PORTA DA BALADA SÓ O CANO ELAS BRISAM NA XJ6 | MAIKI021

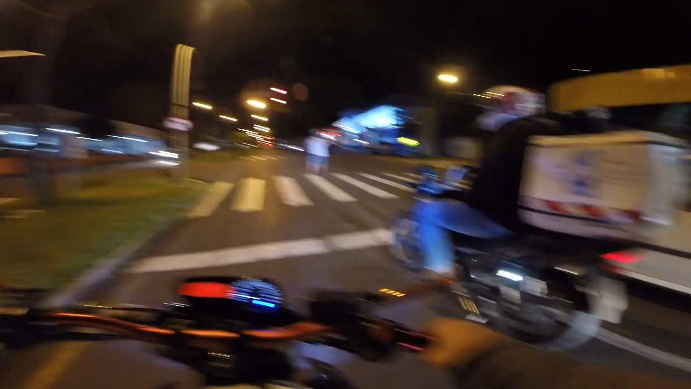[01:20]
Dá aquela força Os mano aí no carro Sobe rapaziada Os cara já trombou Dos parceiros de sinaleiro E sai todo mundo do louco É Londrina Londrina um pouco É pesado Os mano tá indo lá pra avenida do meio Tá ligado
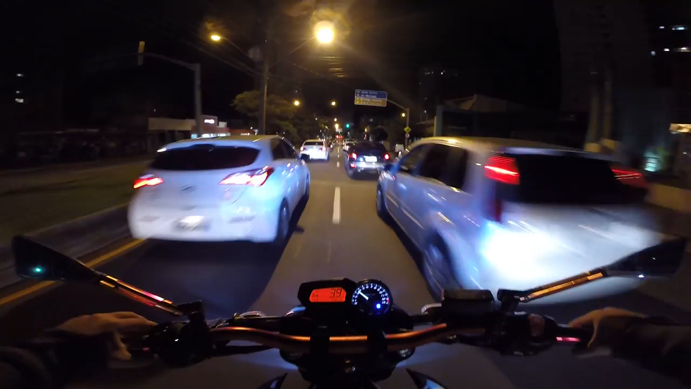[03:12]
Olha o corredorzinho Vamos ver aqui Aqui o rolê alternativo Tá ligado De posto